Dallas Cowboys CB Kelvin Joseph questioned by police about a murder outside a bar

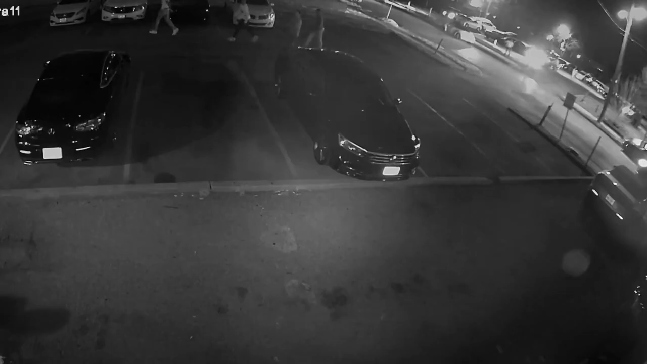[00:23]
Police say shortly after that fight, someone from one of the groups drove by in a black SUV and fired shots into the other group.
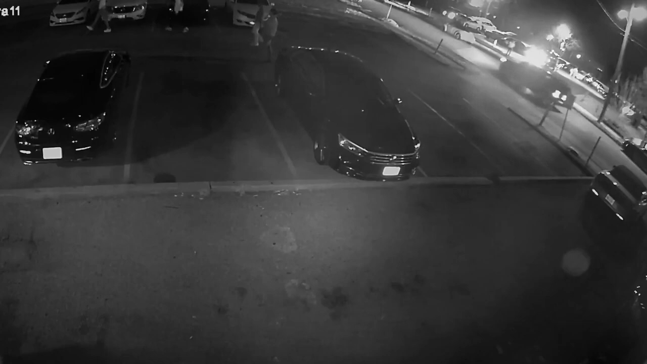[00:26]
20-year-old Cameron Ray was shot in the head and died. Dallas police have been looking for those involved.